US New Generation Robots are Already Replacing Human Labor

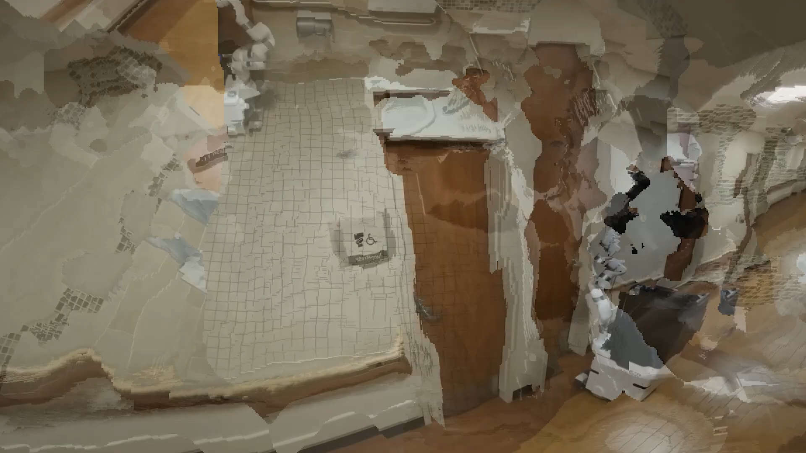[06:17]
The only thing that needs to be done in advance is to walk around the building with a set of sensors that the company sends, ride the elevators, open doors, enter the bathrooms that need cleaning.
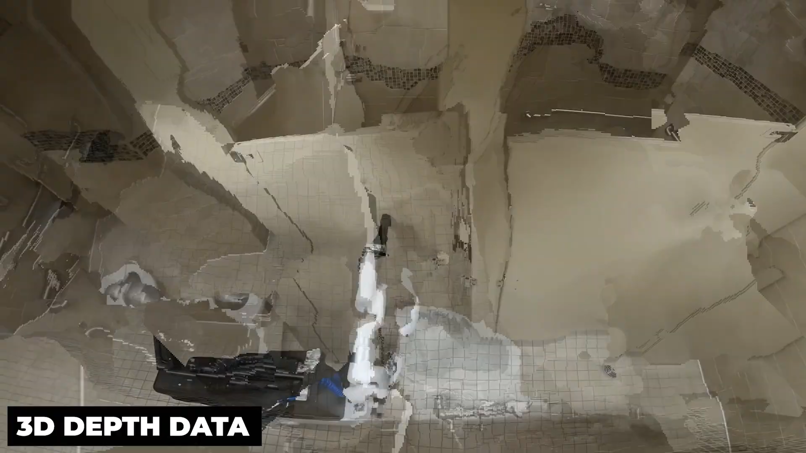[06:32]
This allows the developers to create a map of the building with video and 3D depth data to introduce the robot to it in a simulation and create a work plan for it.